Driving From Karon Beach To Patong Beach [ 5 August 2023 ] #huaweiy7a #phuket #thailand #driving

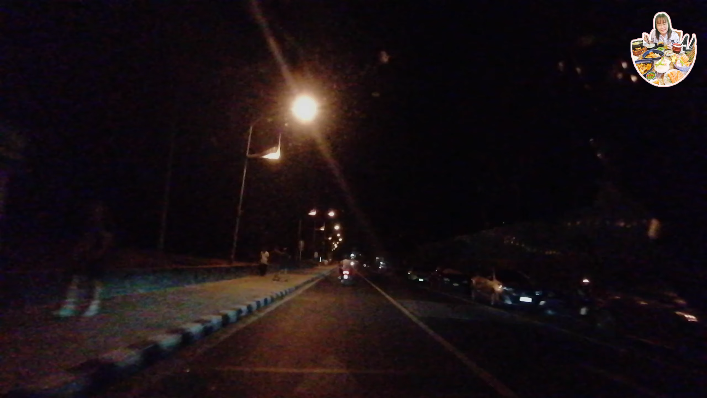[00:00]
สวัสดีประมาณทุ่งกว่าวหว่า ของวันเสาที่ 5.5.26ตอนนี้ปลิงอยู่ที่ไหน รู้ไหมหน้าหลัดกลลนจังหวัด� in Phuketusปลิญกำลังจะไปที่หาตต้อง Noise ไปหาตต้อง 2 ทางหรือไม่ทางกระทุแต่วันนี้ปลิญจะภาทุคนเริ่มต้นจากหน้าหลัดกลลลแล้วก็จะไปถึงหน้าหาตาตองเลยวันนี้ปิ่นจะไปเที่ยวซอยบางลาทุกคน
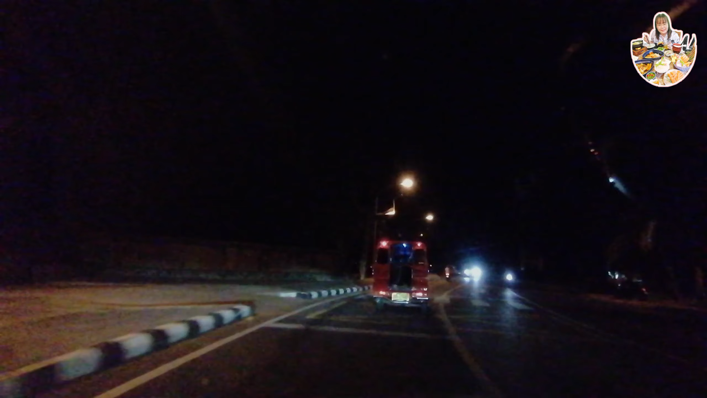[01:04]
ซึ่งหากระล่นมันยาวใช่ไหมช่วงกราง ๆ หรือว่าช่วงไavenอคตร vousก็จะเริ่มมีร้านค้า มี BraveEND ซ้อมมีรướcful landแค่มาเลยอย่างนี้ แต่ว่าตรงนี้มืดมาก มายดูน ทุกคนไฟข้างหน้าเห็นไหมขวามือที่ม
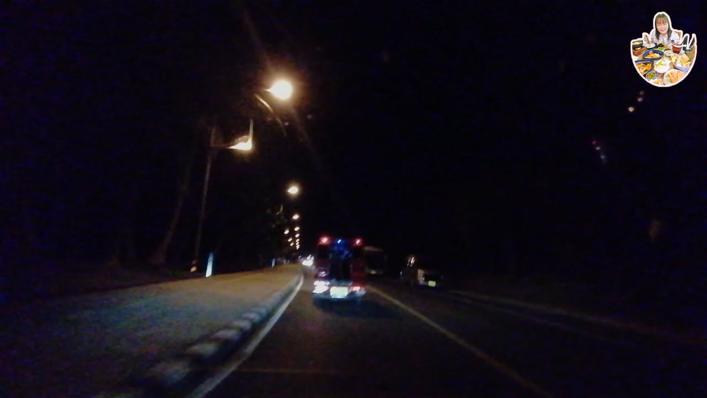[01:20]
ีไฟเยอะๆ เริ่มมีร้านหงอาหารแล้ว ไม่น่ากลัวเหมือนต้นซอยแล้วเริ่มมีละขวามือ จะมีซีฟูดมีหลายล้าเลยถ้าพูดถึงหาดการนทุกคน ช่วงโควิดปิ่นมาบ่อยมากมานั่งเล่นหน้าหาดมาดูเขาเล่นวนเล่บอน เริ่งงานเสร็
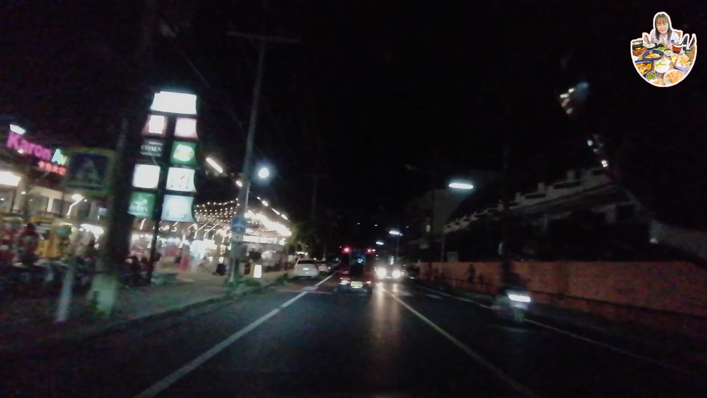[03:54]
แต่มันio leven with ๆจะไม่ค่อยค่อยกับ sab รอย 헤 til iมันที่กРะทุ ที่กระทุมันจะสั้นแต่คดเขี้ยวลาดช่างทุกคนทุกคนเขาขับรถกันไว้ spawnเกิดอุบติเหตรอบ่อยมากทางนั้น Coke of dustข facade อนอนมันจะกว้างกว่า
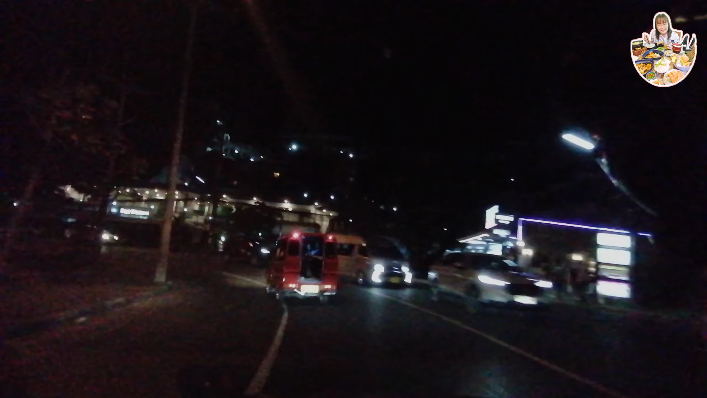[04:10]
แล้วก็มันไม่ค่อยชาญไม่ค่อยมีการหักซอกอะไรเท่าไหร่อยังเนี่ยนะคุณทุกคนดูตามปิ่นค่าไป
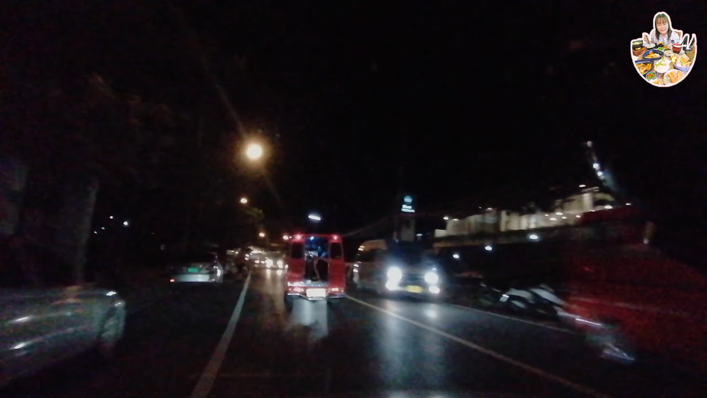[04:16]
ลงมาจากหระตาปล่องก็เยอะนะядhrow  לך นิ่นอ่ะอันนี้เรากำลังจะขึ้นแล้วทุกคนจำได้มั้ยขึ้นไปข้างบนนี้มันจะมีหล่งแรมเยอะ แ kleineมากมายเลยที่น่าพักนะ แล้วเรามีโรงแรมที่ปินชอบอยู่ด้วยนั่นก็คือ Le Meridian Phuket Beach Resort นั่นเองแล้วก็จะมีพวกเซ็นทลาอะไรอย่างนี้ก็เยอะนะแต่ปินไม่เคยไปพักค่ะ
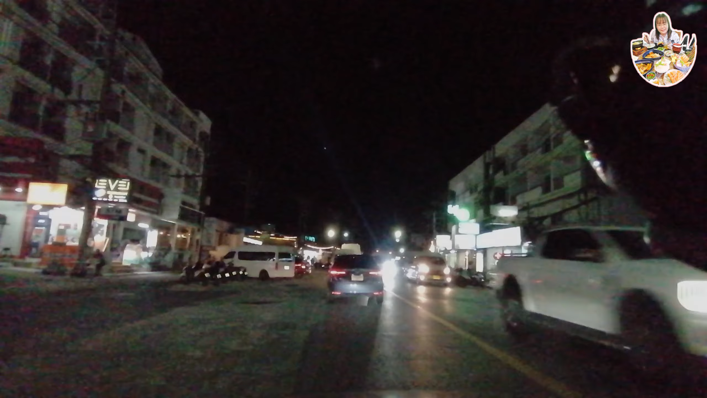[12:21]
เห็นไหมห่วงเวียรตรงนี้ เรปิ่นรู้สึกว่าประตองนี้มันเป็นเมืองที่ไม่เคยหลับไหลจริงๆ มันคลักตลอดทั้งวันทั้งคืนที่ 14 ชั่วโมงนี่ไงทุกคน ซ้ายมือ ตลาดนี้ทุกคนอ่ะ มานะรสจอดเพียบเลย ดูแล้วก็ถนนหนทาง เมืองท่องเทียวระดับโลก
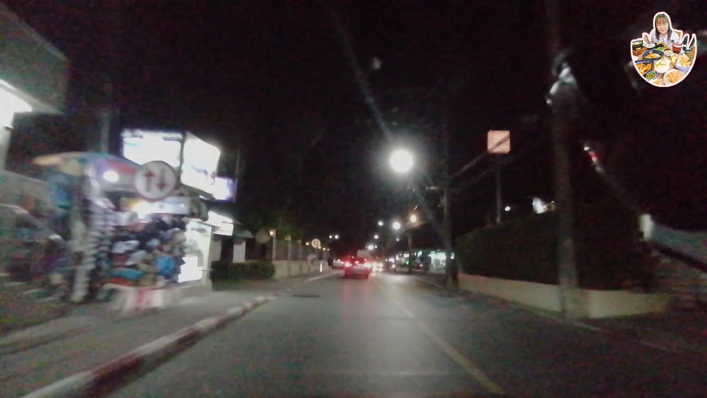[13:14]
เฉยๆจนเห็นทะเลพอ Ronaldaj chinese ปุ๊บเลี้ยวขวานั่นก็คือ ผ่านนเรียบหาทป lucky 벌써 someone แล้วมันก็คือเป็นที่ตั้งของบางล่าทุกคนทุกคนตามเป็นมาตามเป็นมาค่ะ
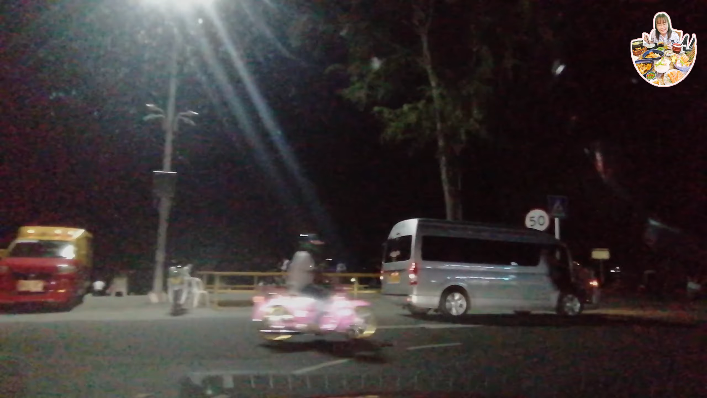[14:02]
รถติดอย่างมาหาศรรมเลยทุกคนแล้ว
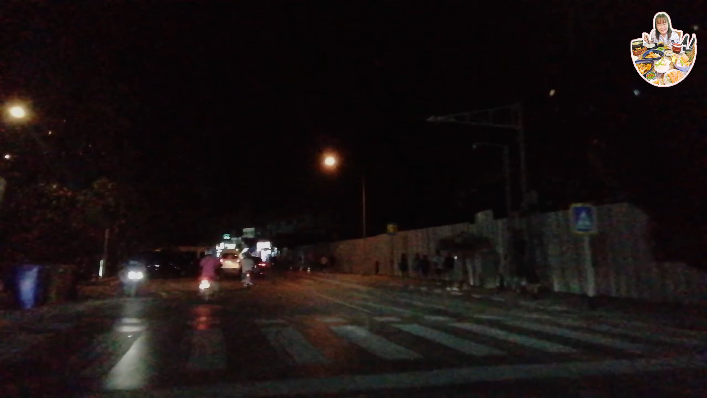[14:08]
อีกอย่างหนือคือ ถ้าเกิดสึงว่าใครเคยมาใช่ไหมจะประสบปัญหาก
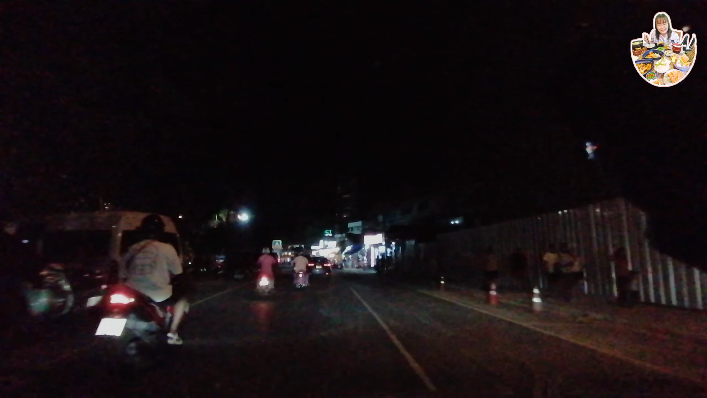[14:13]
ับที่จอดรถตุกคนมันจะไม่มีที่จอดรถซ้ายมือนี่นะ ทุกคนหาไป บางทีเวียน 2-3 รอบไม
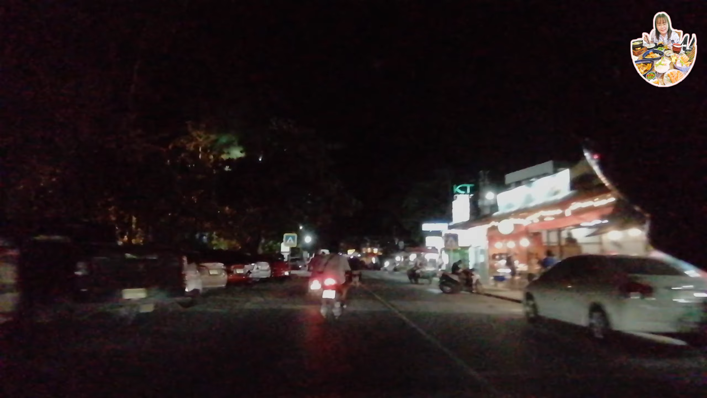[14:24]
่มีที่จอดรถเลยทุกคนแล้วปินจะบอกว่า ขวามือที่เห็นเขาจอดกันเป็นพวกตุกๆเทคซี่อย่าไปย่วงของเขานะ
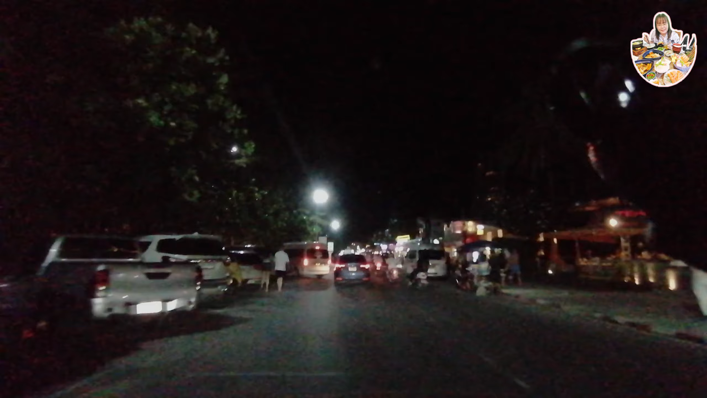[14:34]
เดี๋ยวจะโดนเอาทุกคนขวามือนี่ รถธรรมดาเราชาวบ้านเรานักท้องเที่ยว อยากไปจอดเหมือนเขาจอดนะสุด ouiic อันนั้นก็ปลายเหลืesso แล้ว แต่ไม่รู้ว่ามันมีเจ้าที่อะไร มั้ยแต่ ยายุ่งทุกคน เห็นไหม ตุกๆ อะ ขวาม
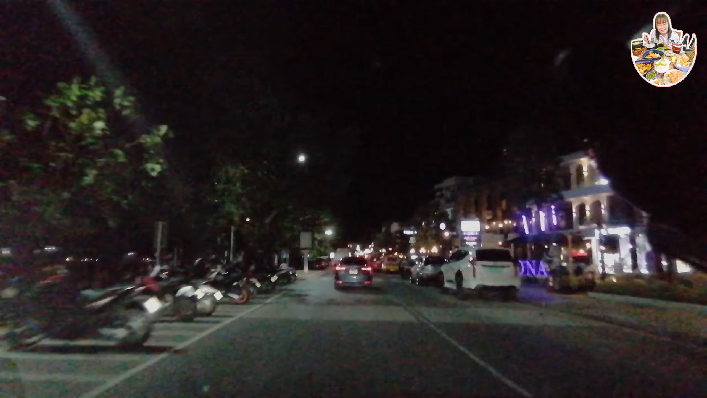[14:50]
ือจอดกันตึงเลยแต่ในความคิดผิดนะ ซ้ายมือ เขาทําที่จอดรถให้เราอยู่แล้วใช่ไหมแล้ว ขวามือ ถ้าไม่มีรถจอดเลย รถจะไม่ตีดทุกคนมันตีก็เพราะว่า嫩 ขวามือเนี่ยเขาเอาเรา เป็นหนึ่งเรน อะใช่ไหมทุกคน อุ้ย แต่ช่าง��고 อืม ปิ้นไม่แตะต้องอยู่กว่านะปิ้นก็พูดไปตามความความitation ของปิ้น conductedอย่างasserละ 안녕하세요 เดี๋ยวววว Bodoou amignindแล้วถ
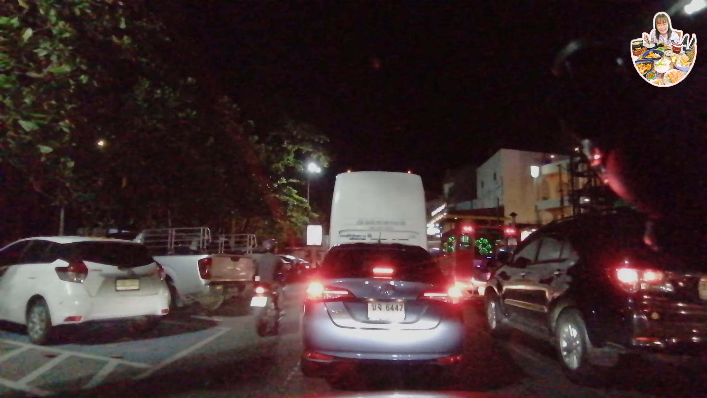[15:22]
้าเกิดสองว้าคุณควรท่าวว่า อ้าว แล้วถ้าเรามาคือที่ Step A sog.Bank customers เราจะจอดลดที่ไหนกันย่ะซ้ายมือก็จอรดไม่ได้ เราจะไปหาจอรดที่ไหนหนึ่งก็คือเบียนไปห่ะ เบียนไป